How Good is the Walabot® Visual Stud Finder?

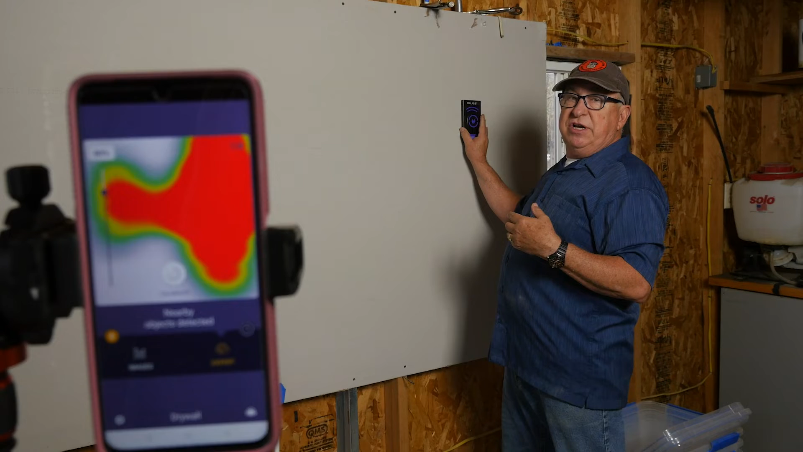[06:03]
So when I move back and forth here, you're going to see that image change saying, hey, there's more or less there. And if I move across, let's suppose to a wood stud, it'll represent a lot of times where's the center of that mass. So now you're seeing that and let's do one other thing just to demonstrate. And that is live motion.
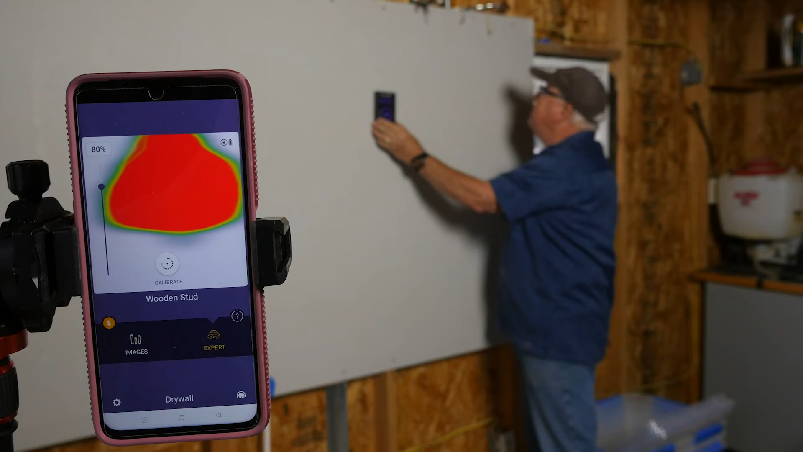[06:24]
So I move this over and I put it over the wire, you should see the wire here pretty soon. Right there.